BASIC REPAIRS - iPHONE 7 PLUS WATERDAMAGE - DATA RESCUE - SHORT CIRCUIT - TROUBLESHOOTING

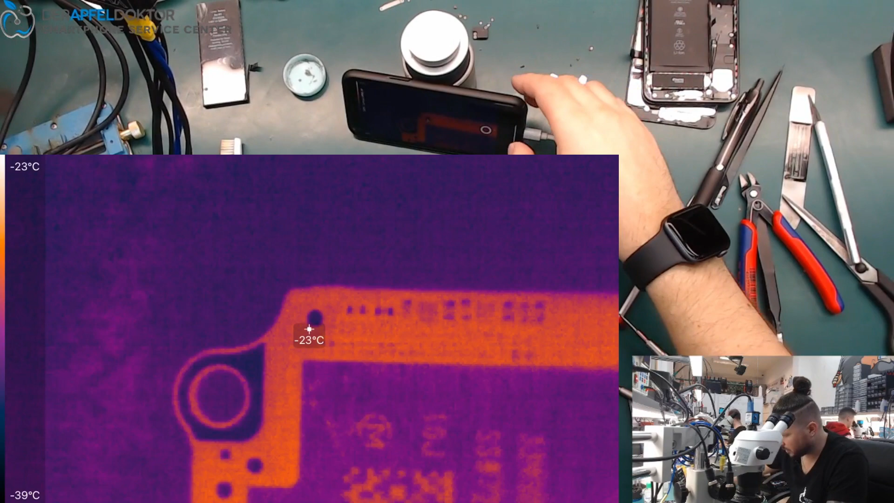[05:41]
On screen: spot -23°C, scale top -23°C, scale bottom -39°C
Here we can see it's only one cap lining up. I will give it to you in the video. iPhone 7 plus. So let's see under the microscope.